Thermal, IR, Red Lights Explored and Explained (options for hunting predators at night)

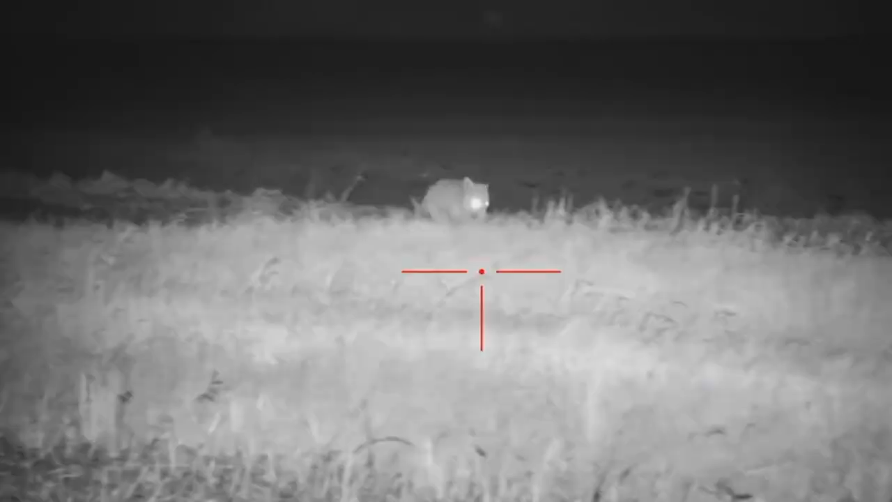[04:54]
identification as much as the digital night vision does
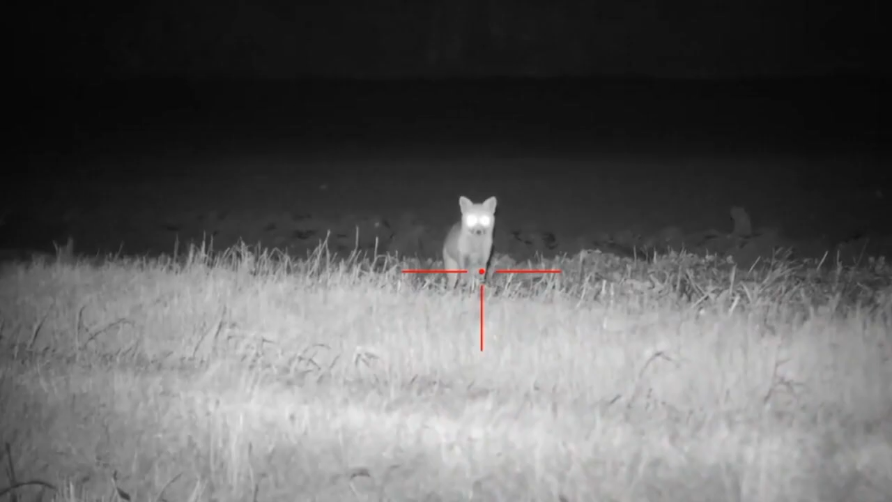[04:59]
it'll
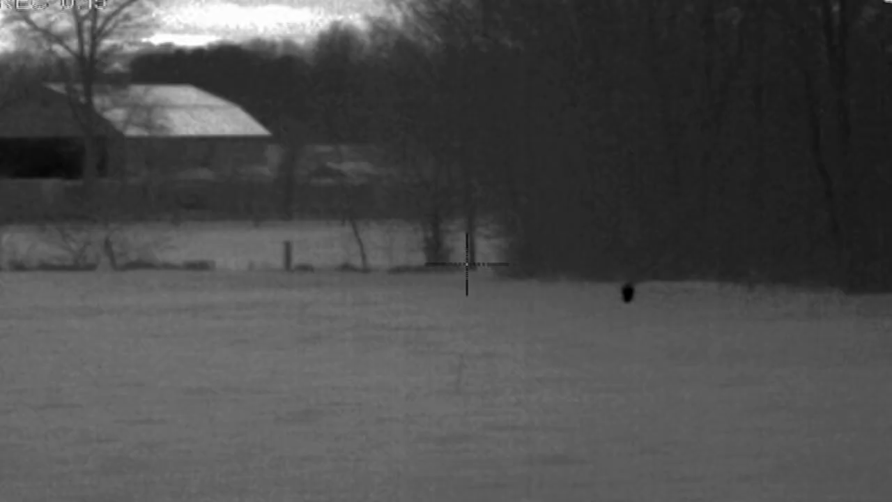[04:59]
have a little more glow to it I do this all the time so I can tell if
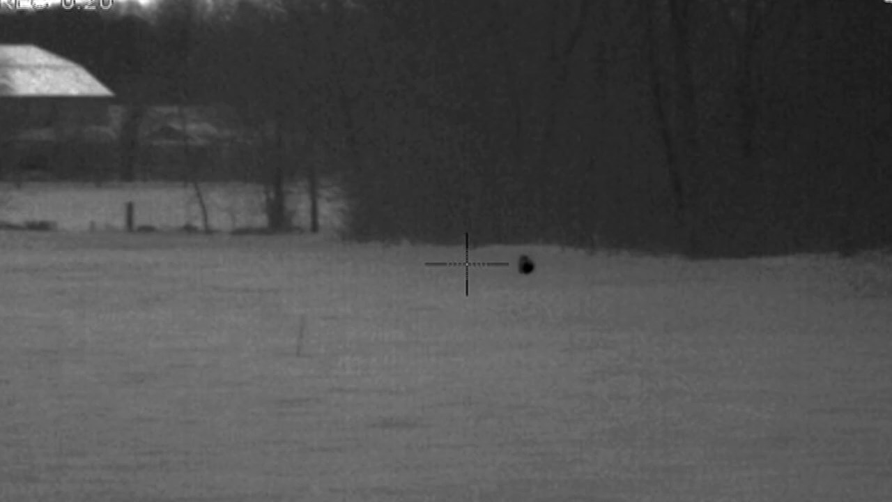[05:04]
something is a coyote I can tell if it's a fox or a raccoon or a raccoon or anything yeah but there's a little less identification ability
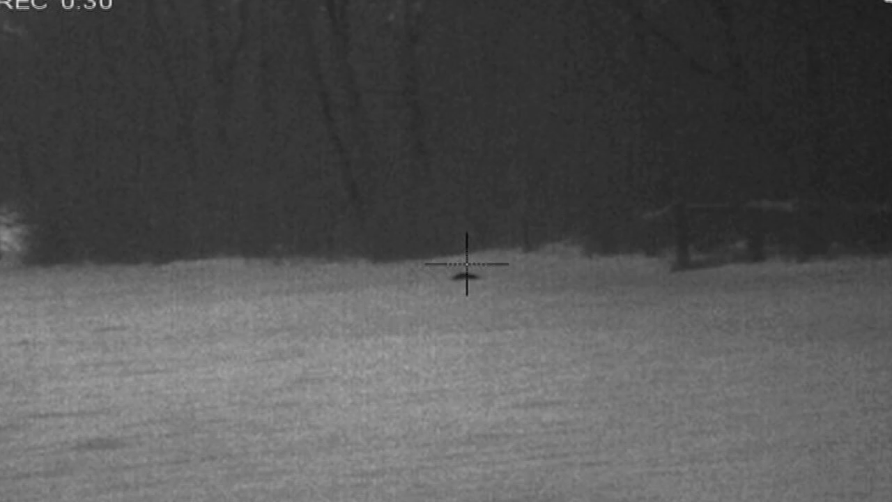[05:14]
with this as to the specifics of the critter but not a lot I can
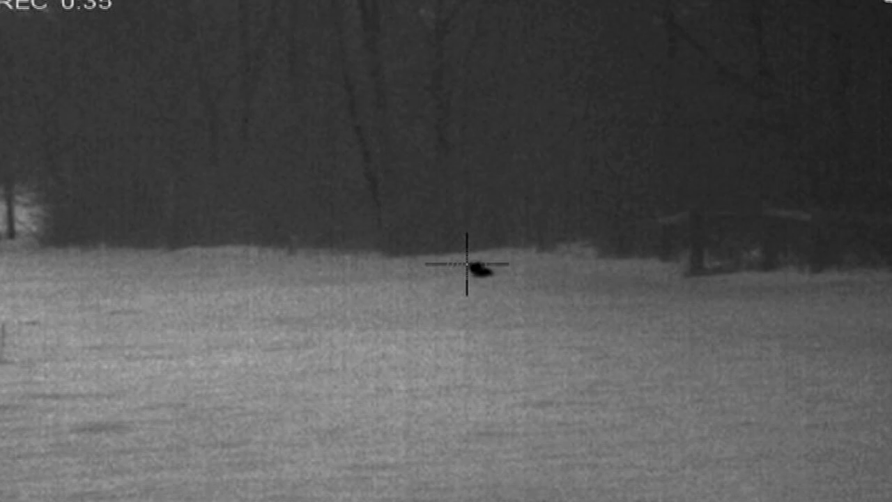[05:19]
tell you know what everything is and if you use it a few times you pick it up so you have a pair
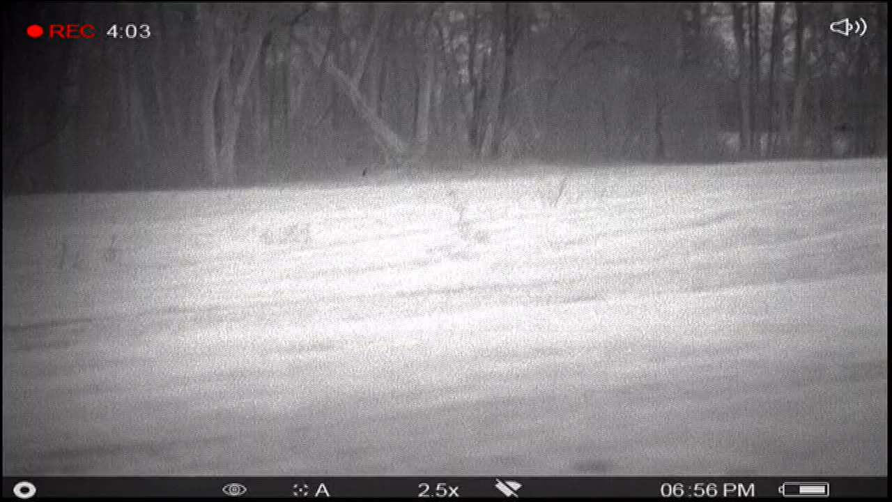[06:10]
large farm like I'm serious when I tell you at 2,000 yards I can pick up a heat signature you don't know what it is but you know it's out there so they have a very nice field of view you can record your hunt on them as well